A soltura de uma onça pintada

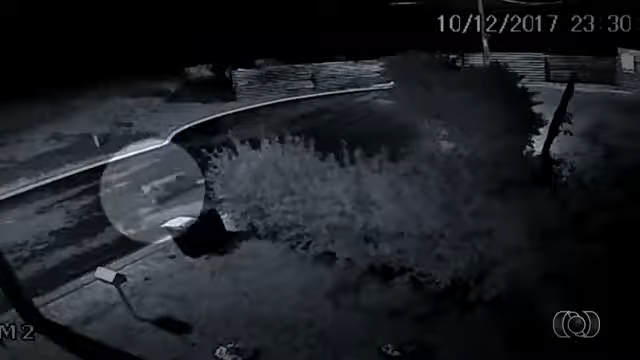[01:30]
Esta foi capturada dentro de um condomínio em Goiânia no fim do ano passado.